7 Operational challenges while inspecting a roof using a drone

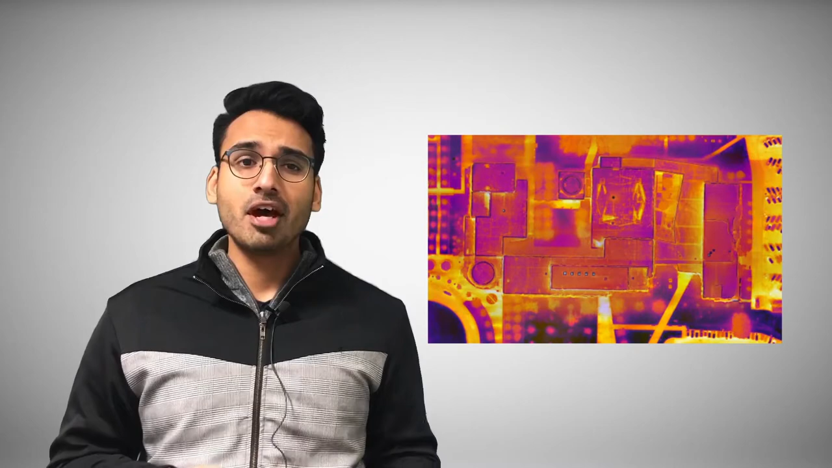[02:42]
For a thermal survey, you will require a thermal camera such as a Zenmuse XT.